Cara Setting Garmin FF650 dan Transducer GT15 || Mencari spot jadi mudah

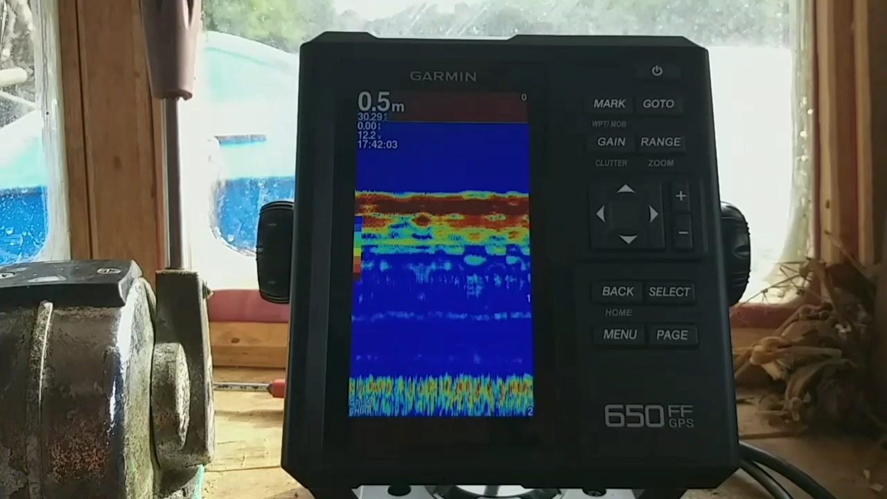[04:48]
On screen: depth 0.5 m
Ini sudah support Ya GT 15 TM Sekarang kita Masuk ke menu Sekarang kita setting Untuk GPS Nya Apa Dispandernya Ya Penambahan Tinggi Tinggi auto Oke
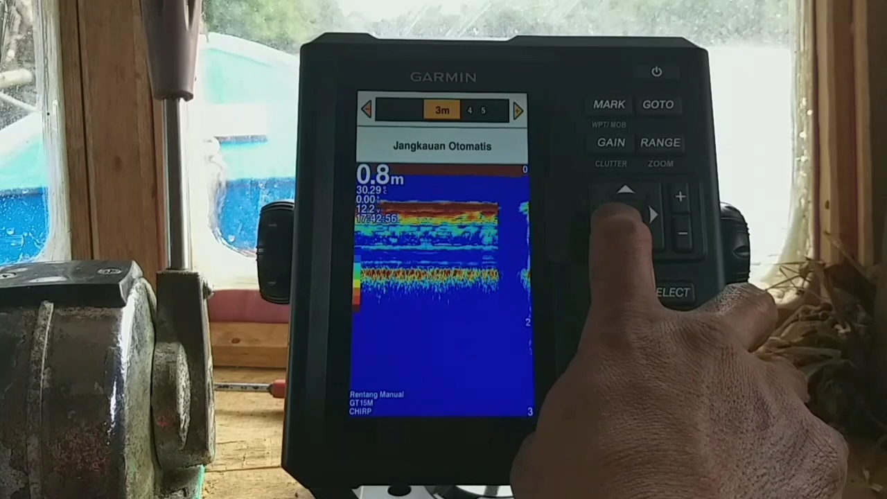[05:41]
On screen: depth 0.8 m
3 meter Di 3 meter Auto Ya Oke Sekarang kita coba Ini Kelihatan kan Ini akhirnya Tidak sampai 1 meter
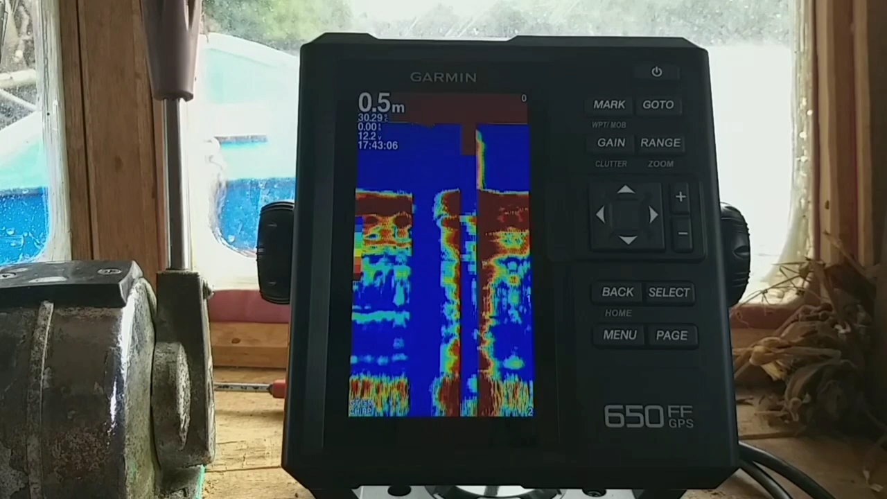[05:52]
On screen: depth 0.5 m
Ini tampilan Seperti ini Oke Kita masuk lagi
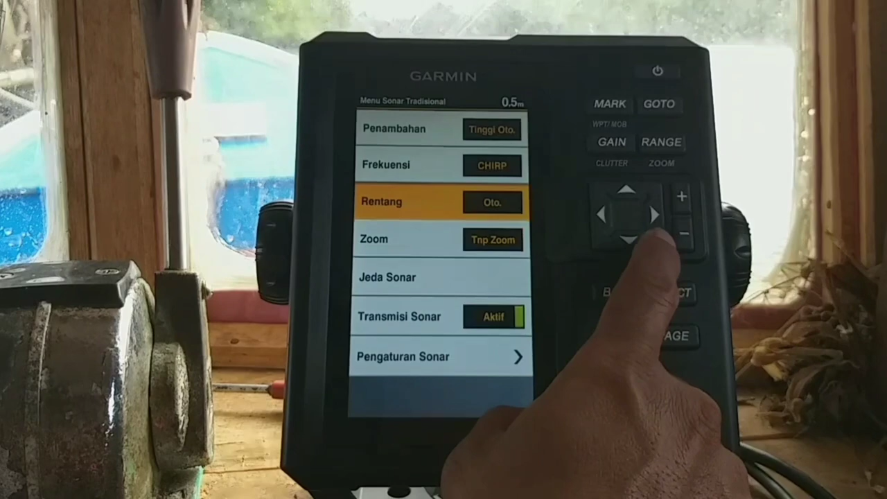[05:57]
Zoom Tanpa Zoom ya Ini banyak Oke Siap Zoom Otomatis Otomatis Bisa juga Otomatis Zoom
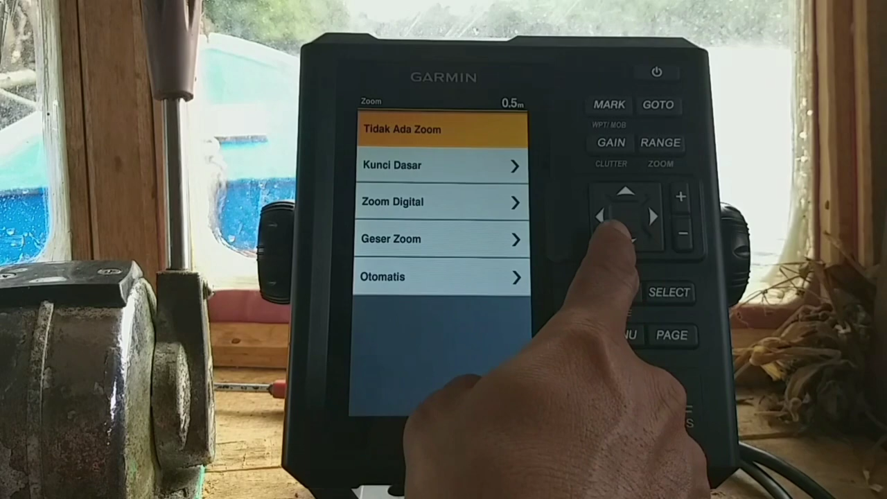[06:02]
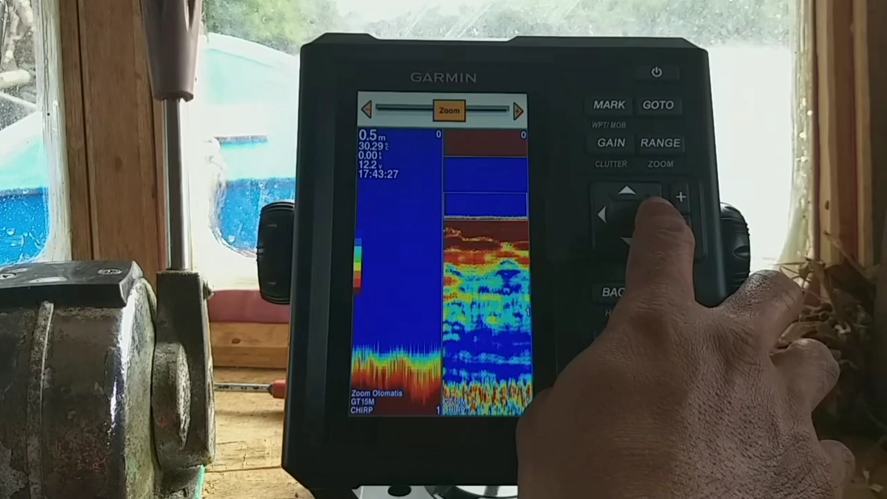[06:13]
On screen: depth 0.5 m
Nah Ini Lihatlah teman-teman Nah Ini Otomatis Zoom Maksudnya Dia sesuai dengan Kebutuhan layar Dia
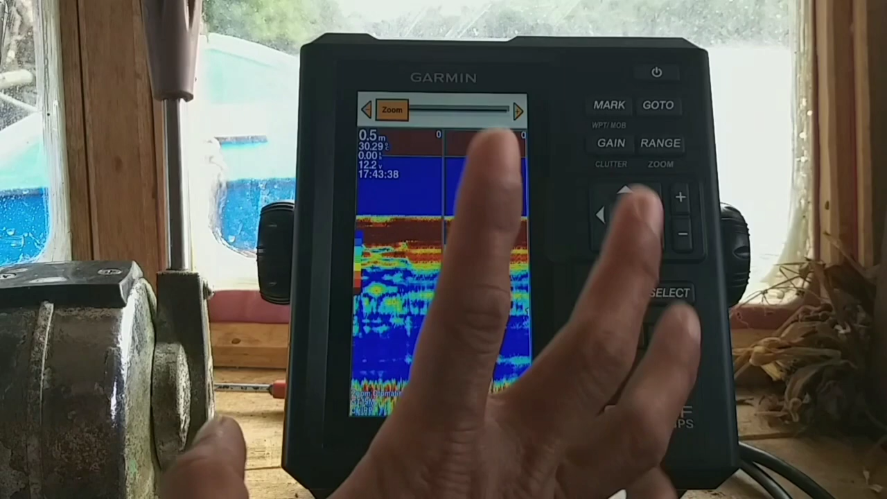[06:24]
auto Jadi Dari 0 Sampai Dari 0 Sampai 100 meter Dia tetap Kelihatan
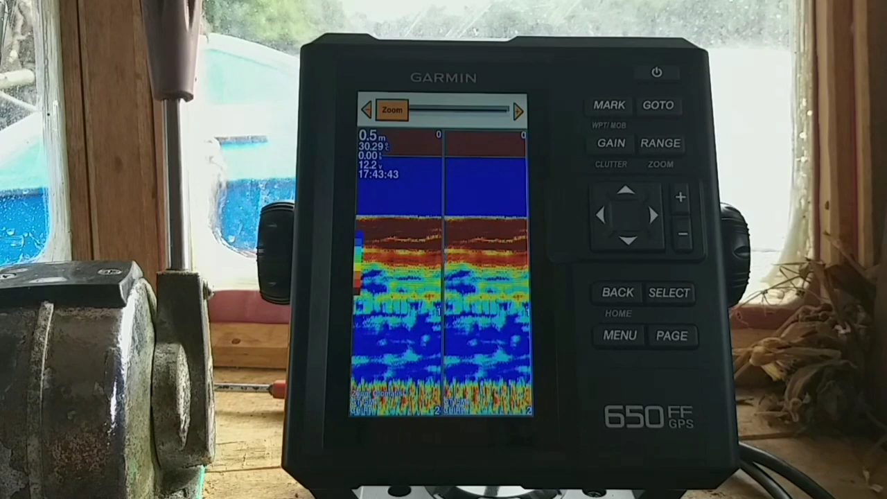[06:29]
Oke Coba kita Kecilakan saja Ya Enter
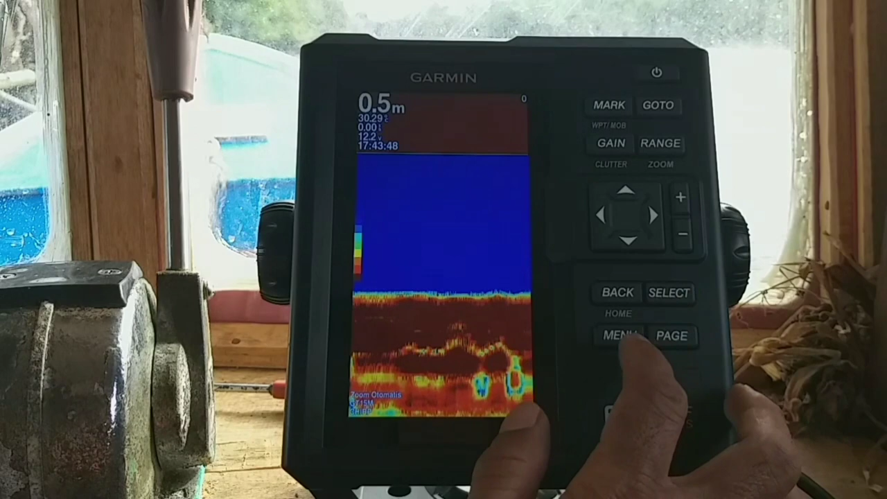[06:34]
On screen: depth 0.5 m
Sekarang kita Masuk ke menu Jeda
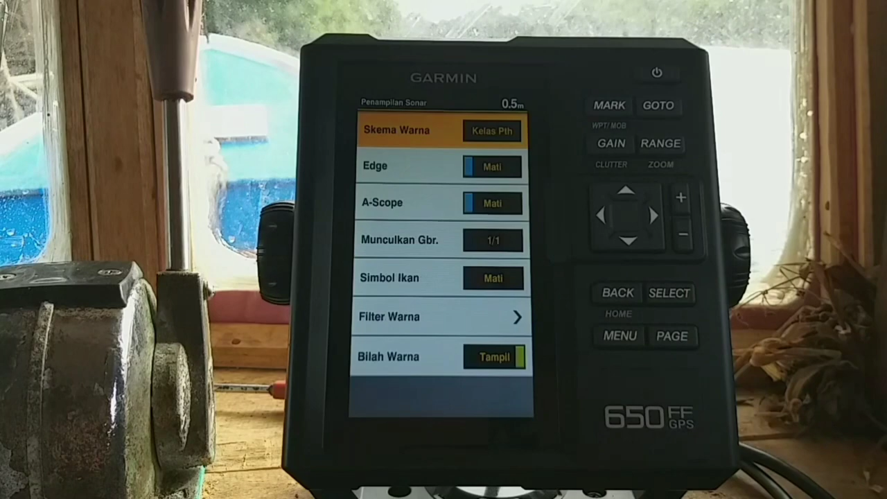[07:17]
Ya Coba kita Lihat Putih Klasik Ini putih Ya
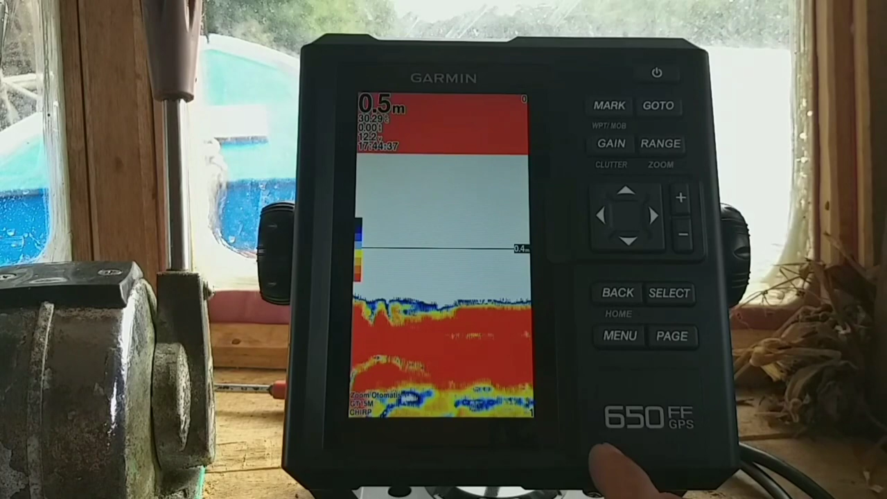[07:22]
On screen: depth 0.5 m
Oke Ini ya Ini Dan layar Dasarnya Biru Jadi Kalau saya Sih Saya suka Yang putih
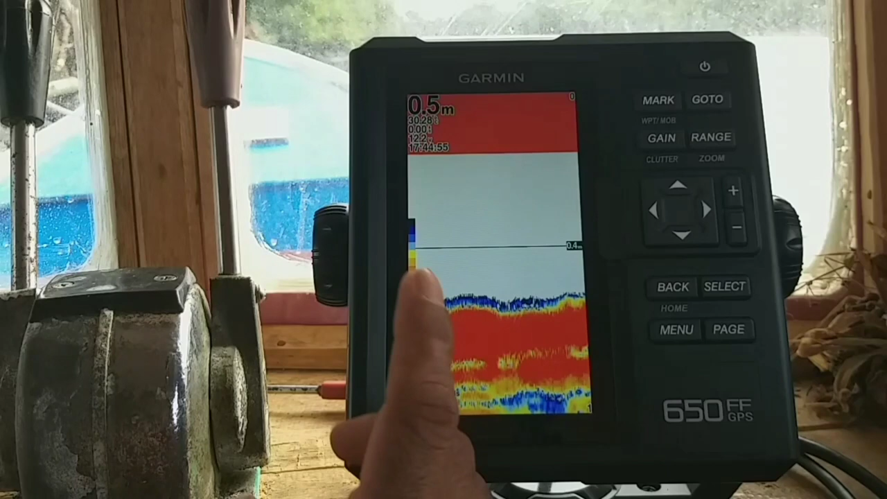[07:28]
On screen: depth 0.5 m
Ya Oke Sekarang kita Back
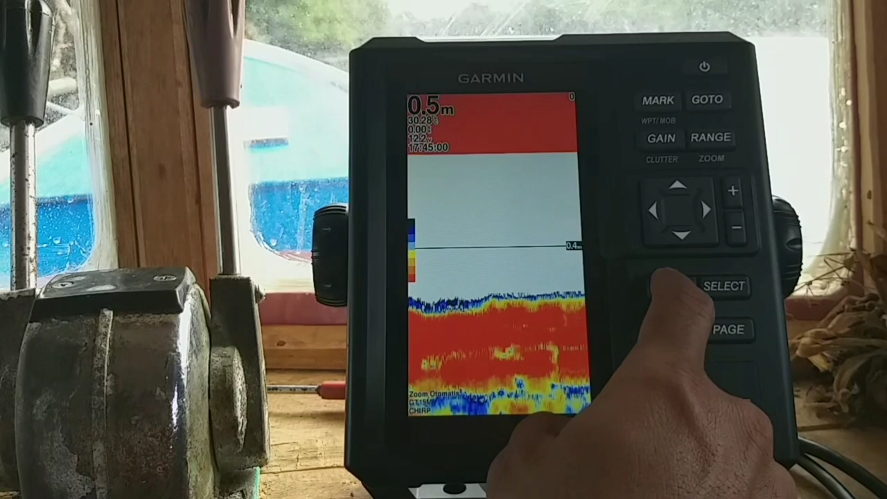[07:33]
On screen: depth 0.5 m
E menu Pengaturan sonar Tampilan Tampilan Tampilan Kemal warna Tg nya Terserah Mau kita Maktikan Skop
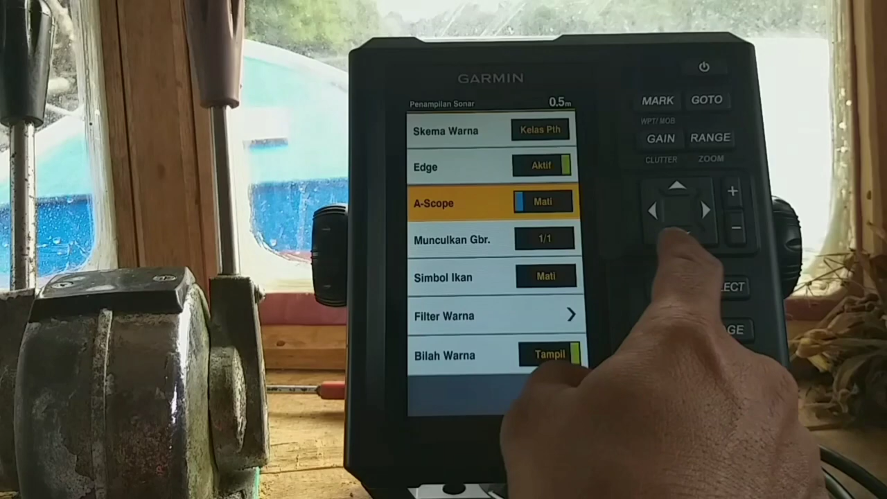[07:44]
Maktikan aktif Jadi ini Skop ini Maksudnya
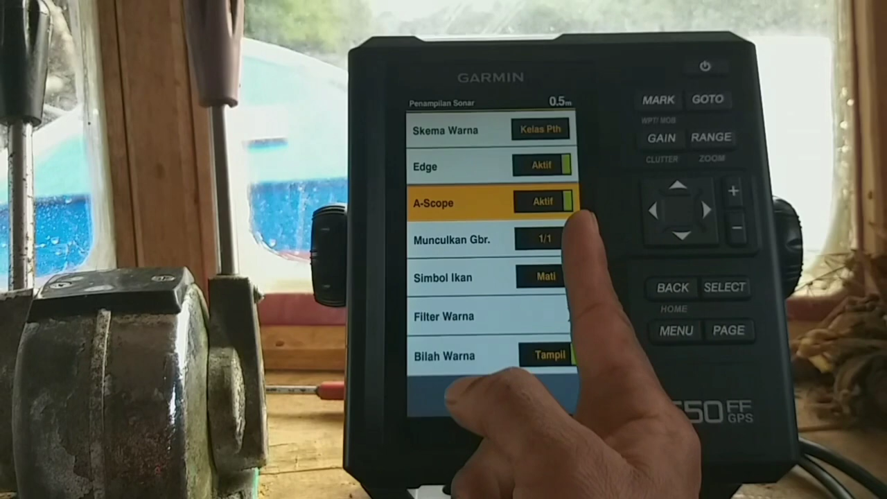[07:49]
Sebelum dia Masuk ke layar Utama Dia disini Sudah ada Warna Ini Perhatikan
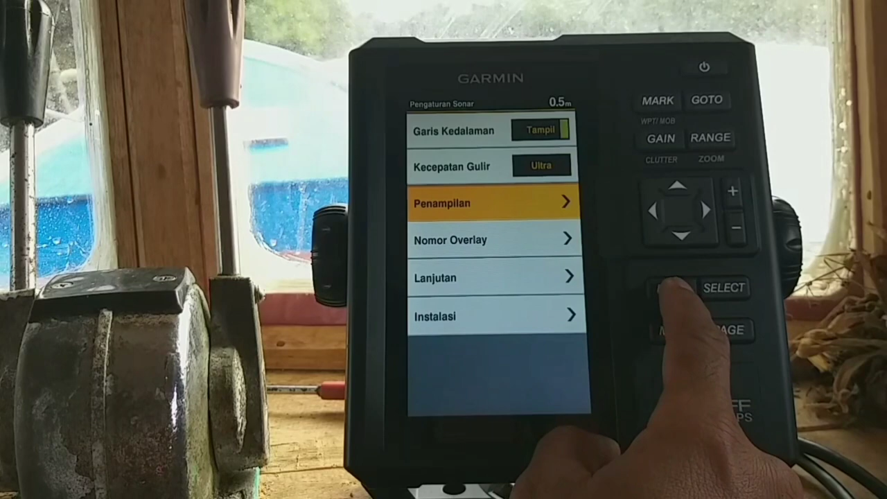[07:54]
Ini Kelihatan Kan Ini Teman Teman Kelihatan
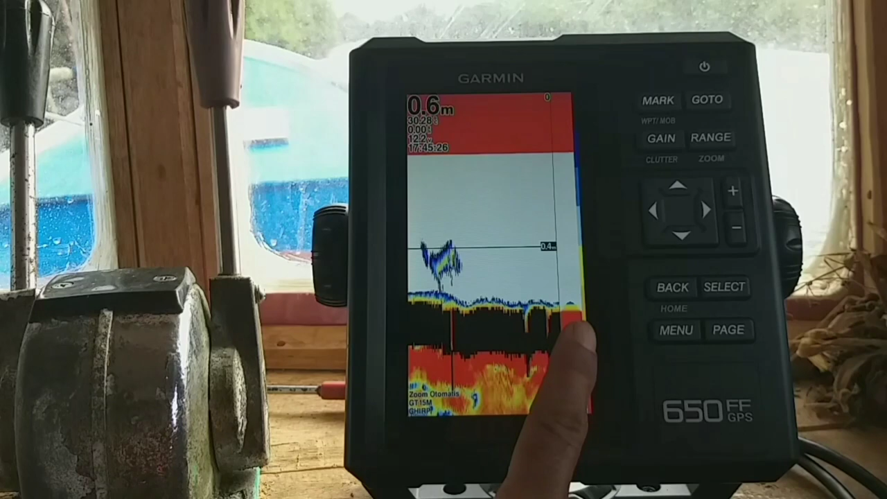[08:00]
On screen: depth 0.6 m
Kan Itu Skop Jadi Kebanyakan Ada Beberapa Orang Dia Sukanya Seperti Itu
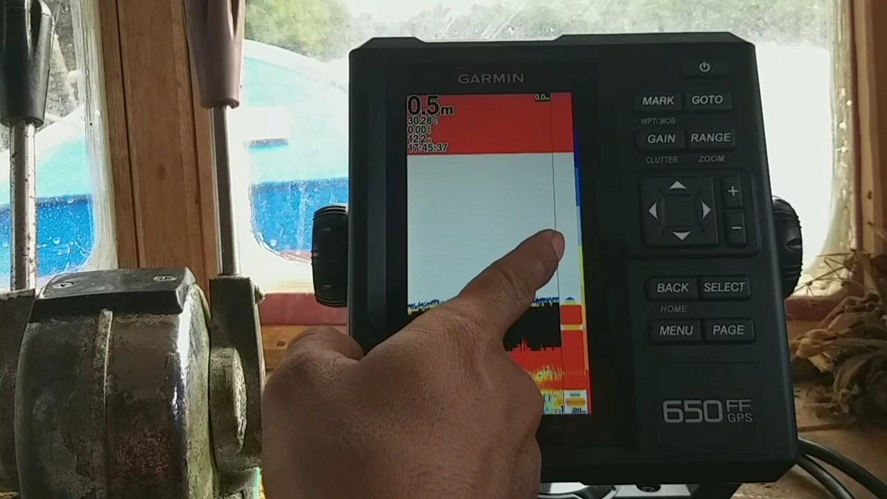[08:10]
On screen: depth 0.5 m
Kadang Dia Tidak Kalau Yang Tadi Dia Memuncul Di Sini Kecil Kalau
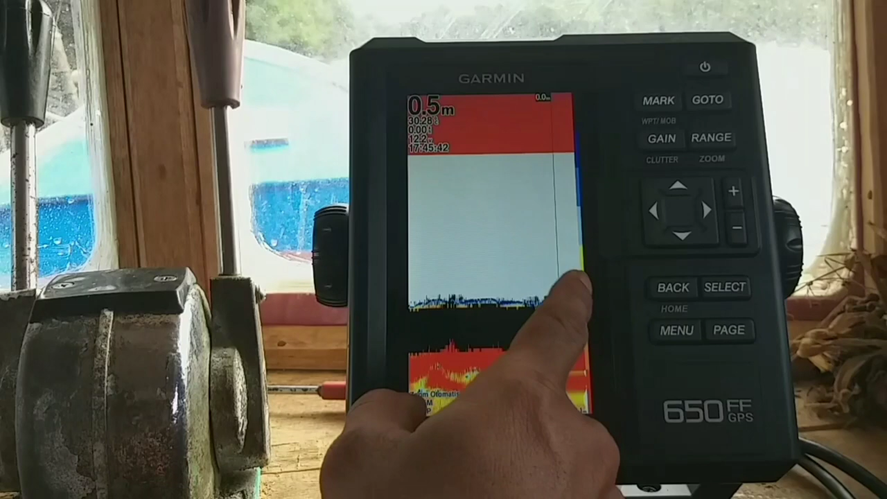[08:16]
On screen: depth 0.5 m
Ini Memang Khususus Layar Terpisah Kalau Saya Tidak Masalah Saya Tidak Saya Menggunakan Ya
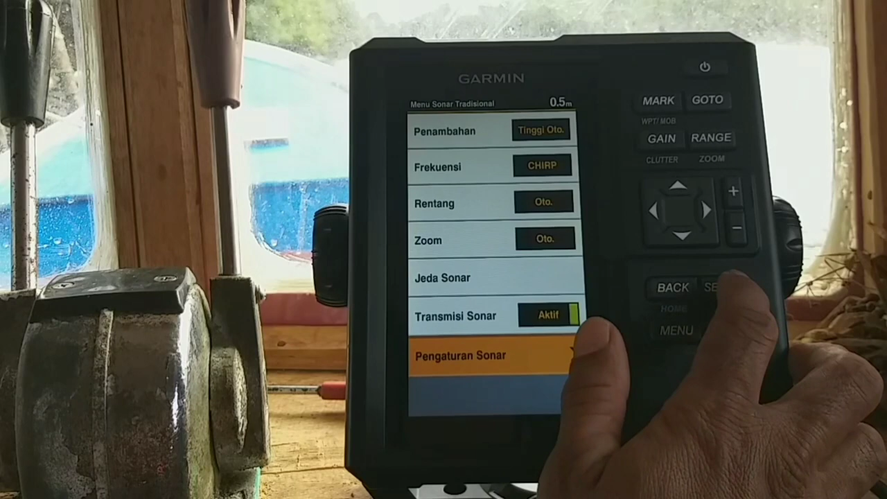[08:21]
Ini Terserah Dengan Pemilihan Masing Masing Sesuai Dengan Selera Masing Masing Ya Munculkan Gambar Satu Per Satu Ini Kecepatan Ya